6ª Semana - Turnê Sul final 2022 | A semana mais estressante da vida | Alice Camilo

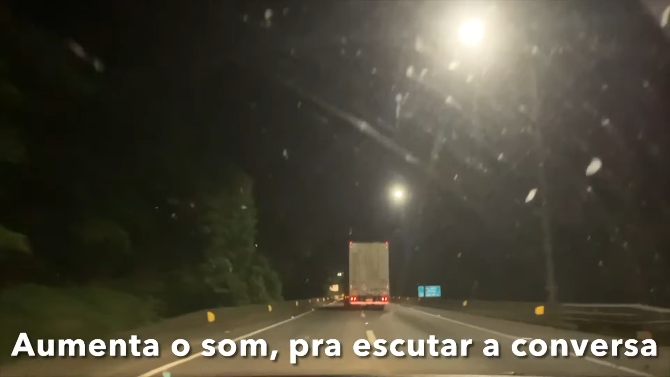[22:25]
agora o caminho de volta para casa. Esse é o caminho que estava
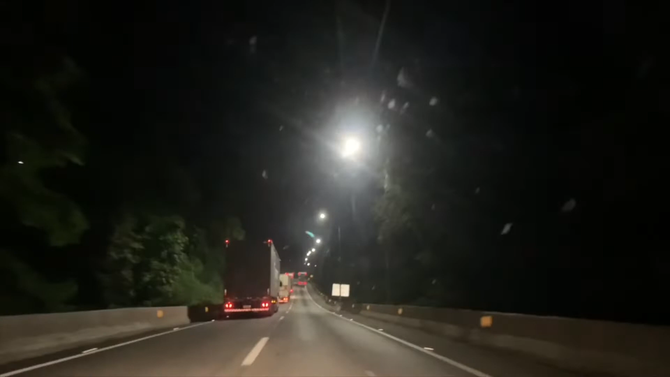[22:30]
fechado, que a gente estava tão preocupado, porque estava... ficou o quê? 10 dias, Kleber? Infelizmente morreram 2 pessoas. É, aqui nesse lugar que vai ter aqui uma fechada aí de alguns minutos, teve um desmoronamento. Morreram 2 pessoas, foi para cima de muitos carros, a terra toda.
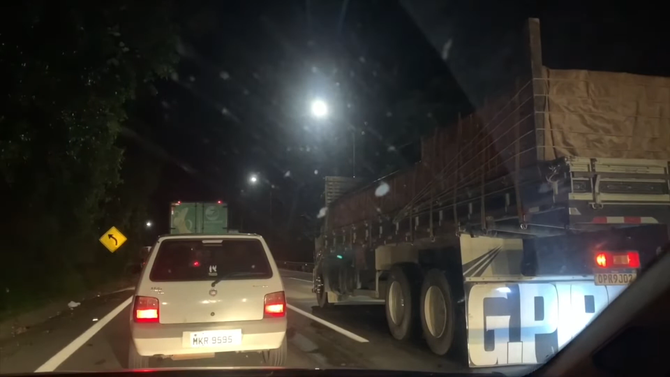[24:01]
Nós estamos só 15 quilômetros, mas tudo bem. Só. Tô que nem o burrinho do Shrek, sabe? A gente já chegou. A gente já chegou. Mas não, ainda estamos aqui. Todo mundo teve a mesma ideia que a gente. Vir sábado à noite que ia ter menos gente. Tá todo mundo aqui. Duvido que tá todo mundo trabalhando. É. Isso aqui. Isso aqui deve estar indo aonde? Relatório da viagem.